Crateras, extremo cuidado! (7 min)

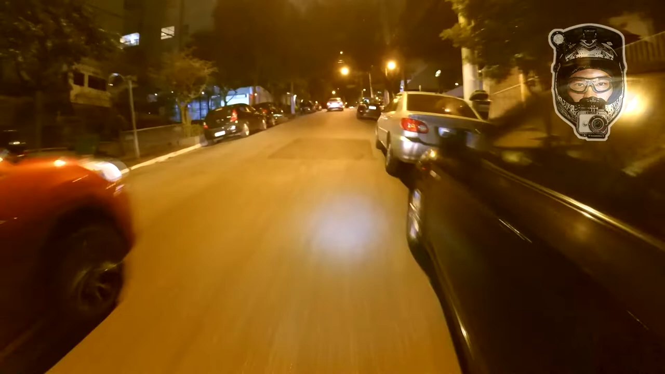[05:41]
Aqui é complicado, que os carros querem virar à direita, então eu tenho que acelerar um pouco.